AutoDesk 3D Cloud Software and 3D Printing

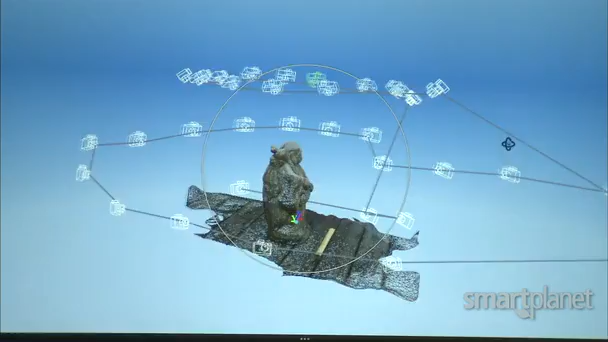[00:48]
It creates a 3D model out of all of those images.
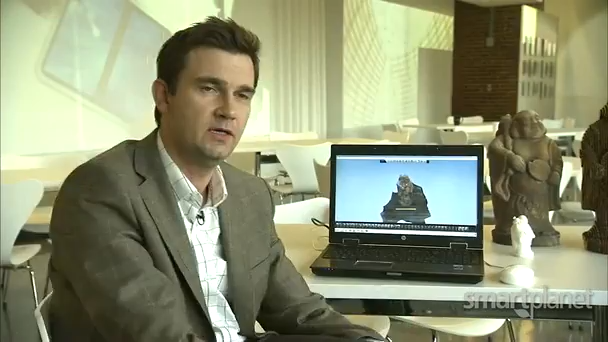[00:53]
So what I've received back from the cloud, from the 123D Catch cloud, is basically a 3DP file which is a small reference file that contains
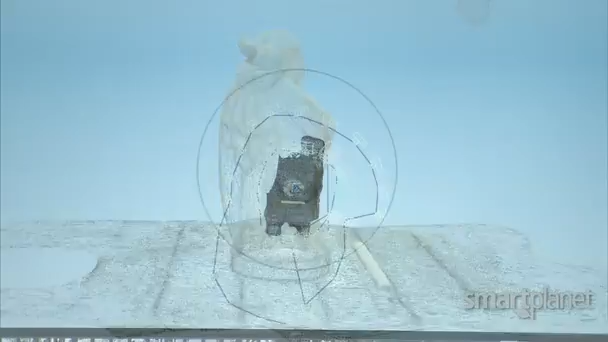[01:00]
all the information that I need for the textures to be placed on a 3D wireframe model.